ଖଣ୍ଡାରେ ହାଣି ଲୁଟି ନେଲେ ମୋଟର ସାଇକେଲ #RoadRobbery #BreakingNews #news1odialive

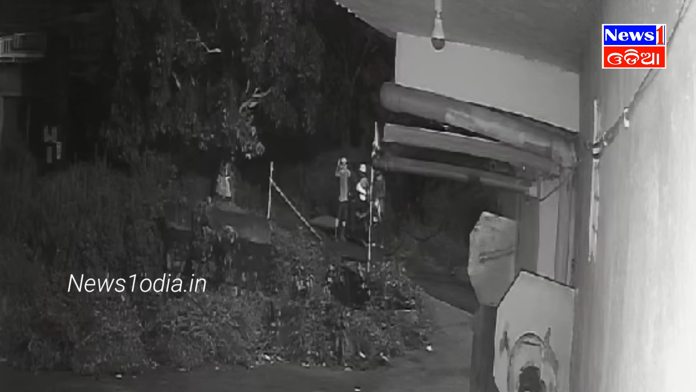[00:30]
ପରେ ଦୁଇ ଜଣ ଯୁବକ ବାଇକ୍କୁ ନେଇ ପଳାଇ ଯାଇଥିବା ଦୃଶ୍ୟ ମଧ୍ୟ କଏଦ ହୋଇଛି। ତେବେ ଘଟଣାରେ ତପନଙ୍କ ହାତରେ ଦାଗ ହୋଇଥିବା ବେଳେ ଲକ୍ ଥାନାରେ ଏତଲା ଦେଇଛନ୍ତି।